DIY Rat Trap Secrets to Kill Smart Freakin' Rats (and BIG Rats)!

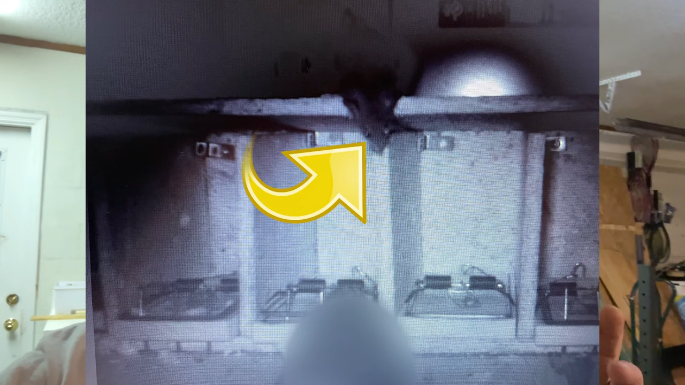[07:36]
but when I was looking at the images, there's actually, now I see two of them running around.
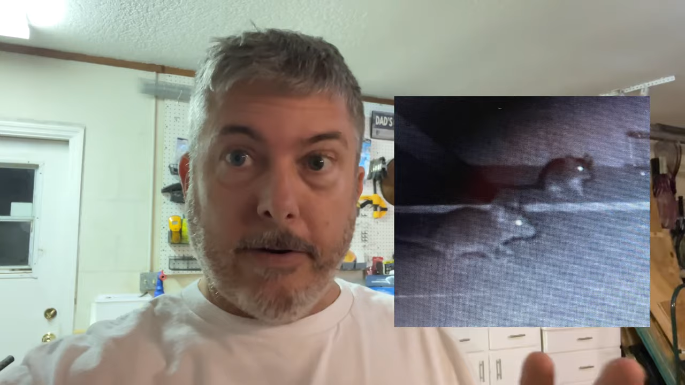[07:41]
So I caught one and saw an image of a second, caught the second one, but saw the image of the third one.